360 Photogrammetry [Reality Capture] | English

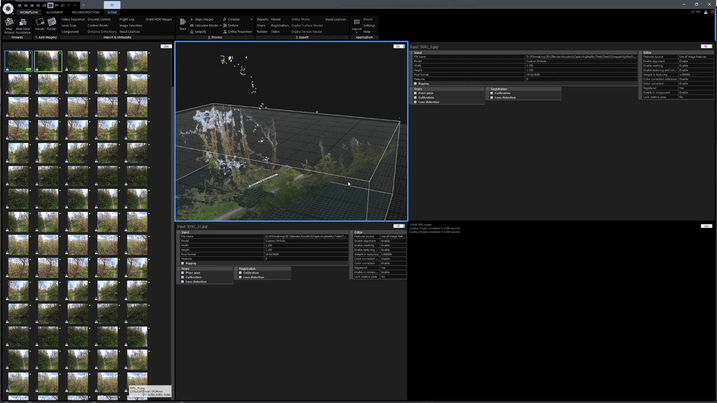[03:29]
But you can also see that it had some issues with lots of cameras which are now up here, but this doesn't seem to throw off the solver that much because the model has still been generated almost correctly.
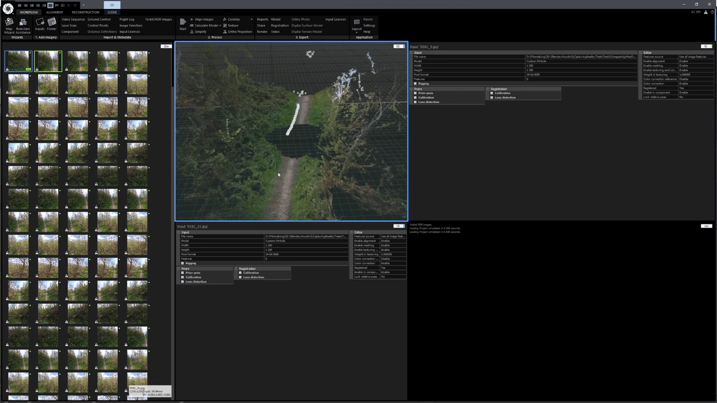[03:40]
But of course, sometimes in the process, I also did not get lucky and it would just not work with this method.
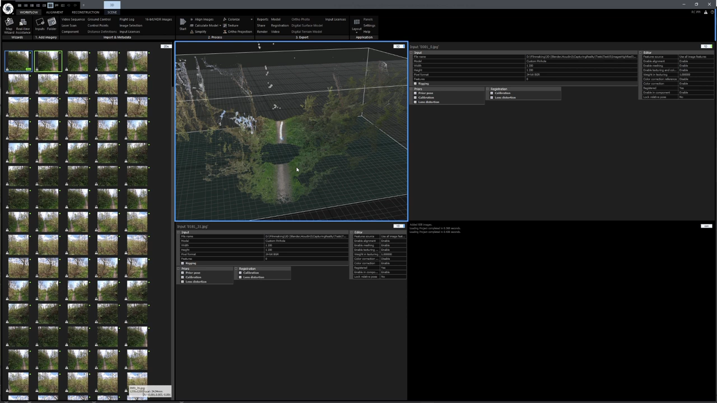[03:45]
So now, with all of these images aligned, you can go through the typical process of creating a model.
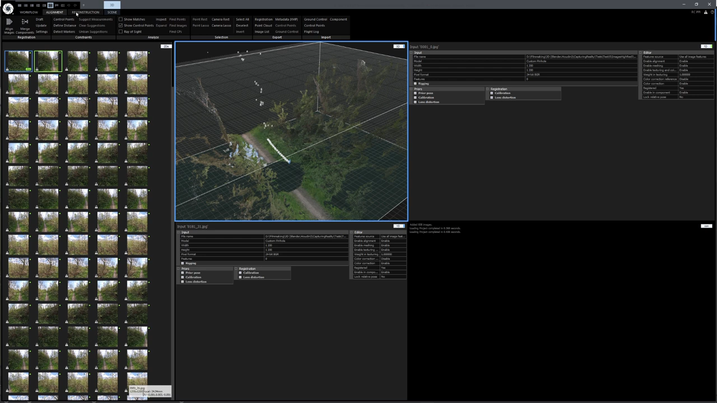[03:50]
So, just click on Normal Detail, then Colorize and Texturize it. And once paid for your input, you can go to Model and Export your OBJ model.